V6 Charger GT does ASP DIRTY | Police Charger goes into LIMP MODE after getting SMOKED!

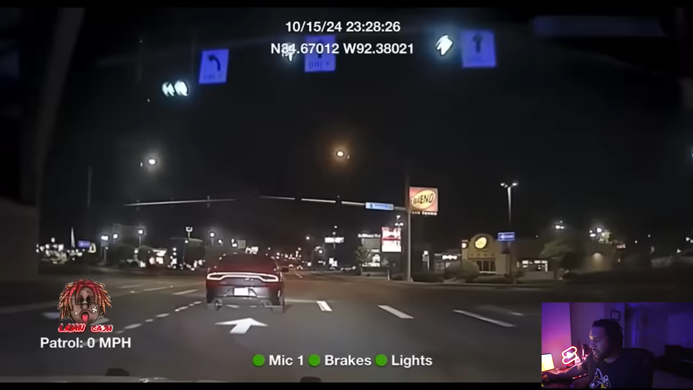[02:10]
so he knows he's getting pulled over. So, he knows he's getting pulled over. Oh, he's shining a spotlight on him. Okay.
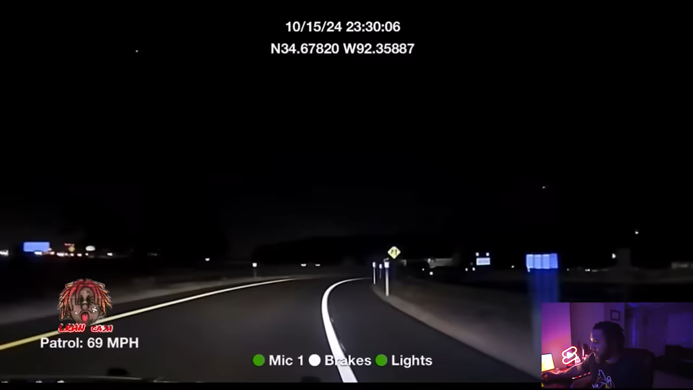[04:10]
That's our boy right there, driving the hell out of that V6, man. That's our boy right there, driving the hell out of that V6, man.
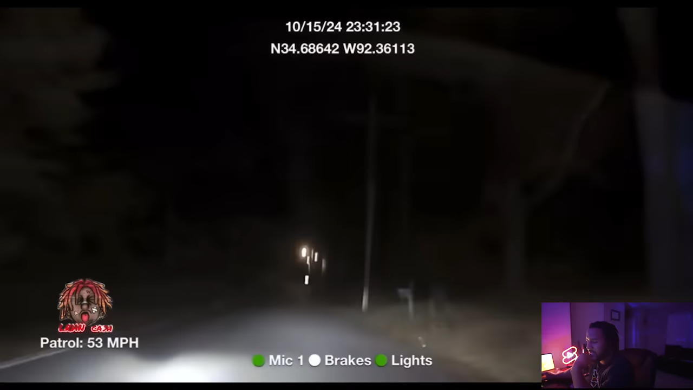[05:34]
he got airborne on the carolina street now carolina street he is struggling man he is struggling just to go right on to henman park